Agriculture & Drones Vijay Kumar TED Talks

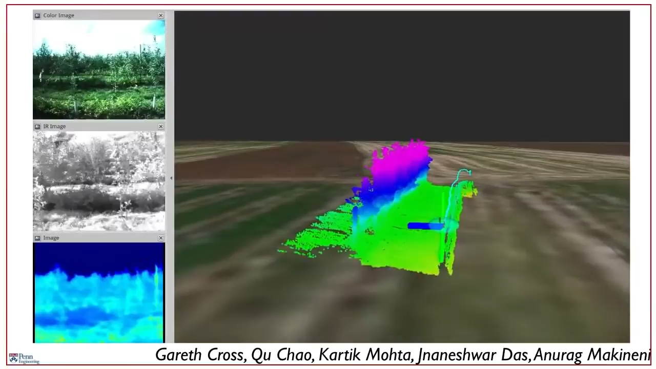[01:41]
And in the main panel, you're seeing a three-dimensional reconstruction of every tree in the orchard as the sensors fly right past the trees. So armed with information like this, we can do several things.
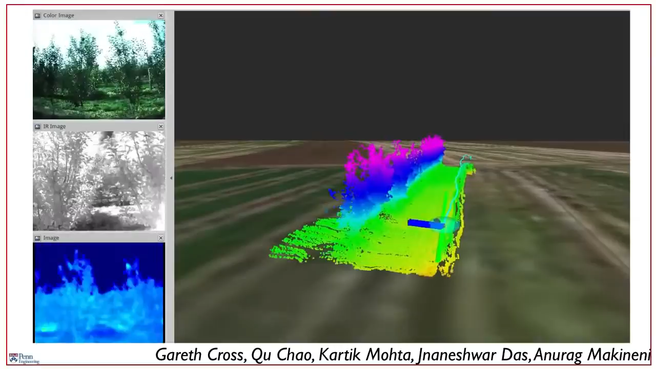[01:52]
The first and possibly the most important thing we can do is very simple.
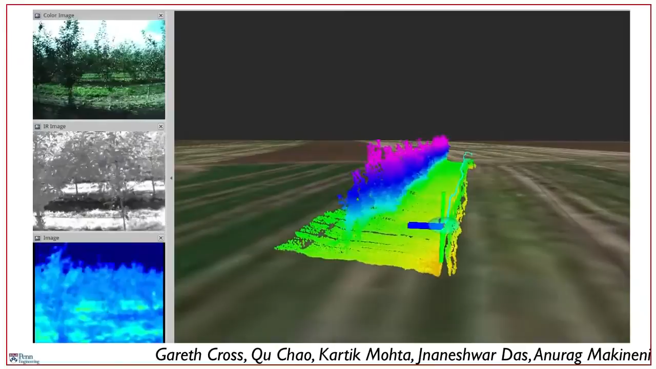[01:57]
Count the number of fruits on every tree.
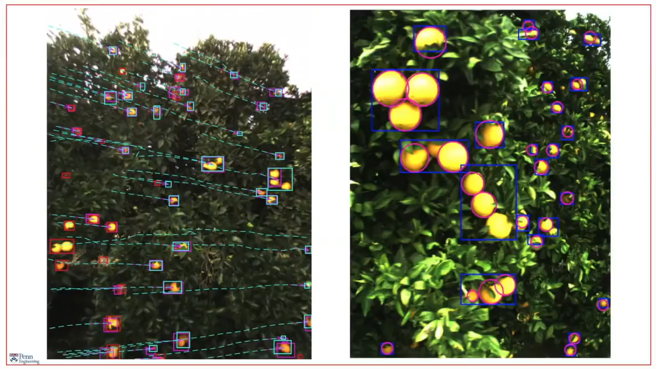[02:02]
By doing this, you tell the farmer how many fruits she has in every tree and allows her to estimate the yield in the orchard, optimizing the production chain downstream.
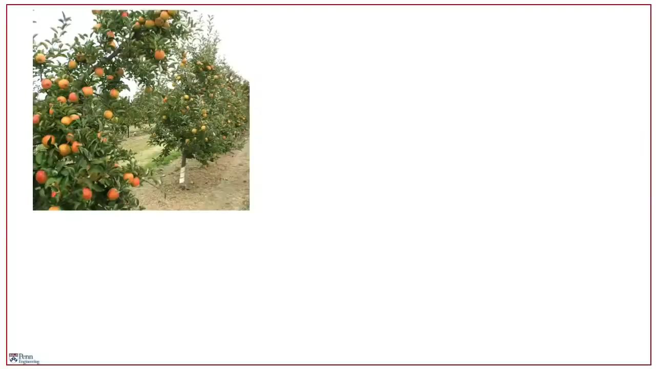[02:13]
The second thing we can do is take models of plants, construct three-dimensional reconstructions, and from that estimate the canopy size, and then correlate the canopy size to amount of leaf area on every plant.
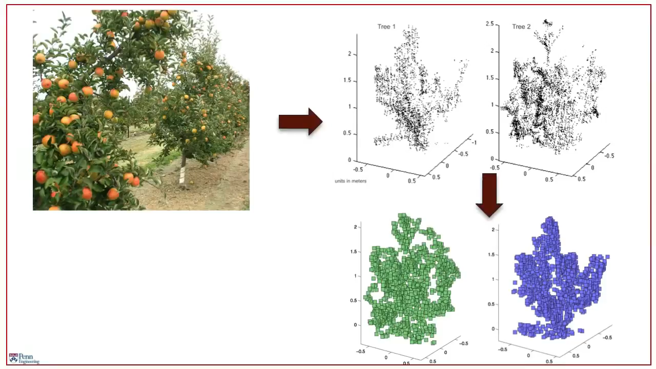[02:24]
And this is called the leaf area index.